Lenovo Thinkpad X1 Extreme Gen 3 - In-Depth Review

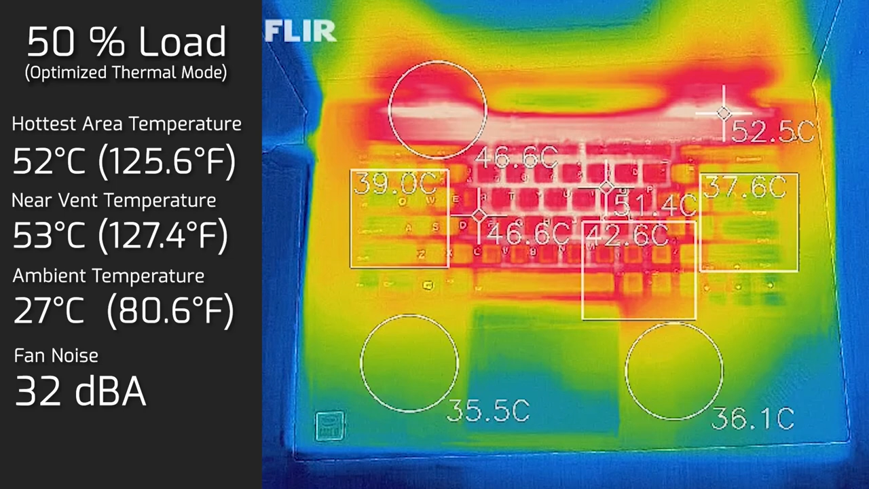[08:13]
So still very quiet and then I put the computer on 50 percent load and the maximum temperature on the keyboard was 52 degrees celsius with a maximum fan noise of 32 decibels. But most of the time it sat around about 38 decibels but of course it peaks at 42 decibels.
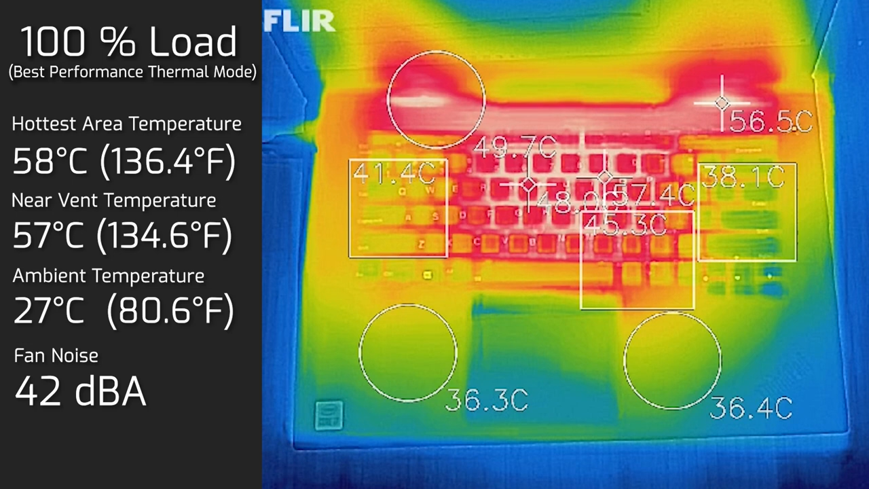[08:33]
Now that may sound a little bit hot 58 degrees celsius but the keys was at 48 degrees celsius so that's still very touchable there.
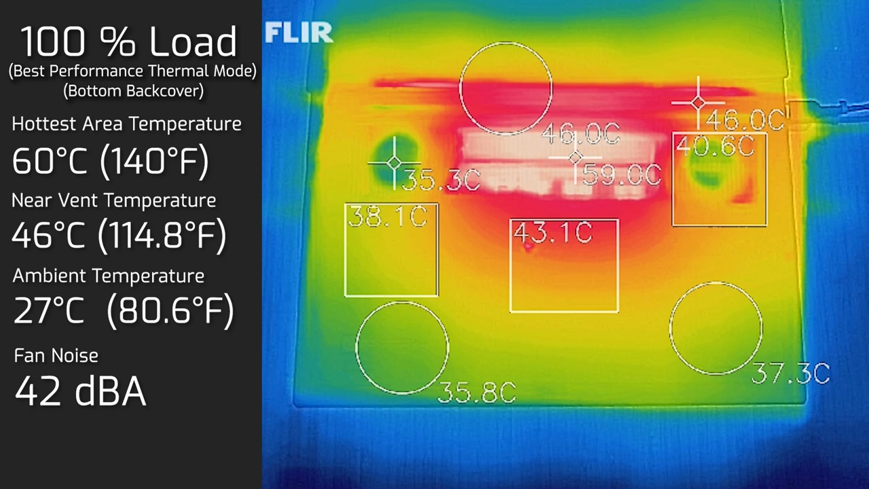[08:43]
I also measured the bottom back cover of the computer and the maximum temperature found there was 60 degrees celsius and of course it had a peak of 42 decibels for the fan noise.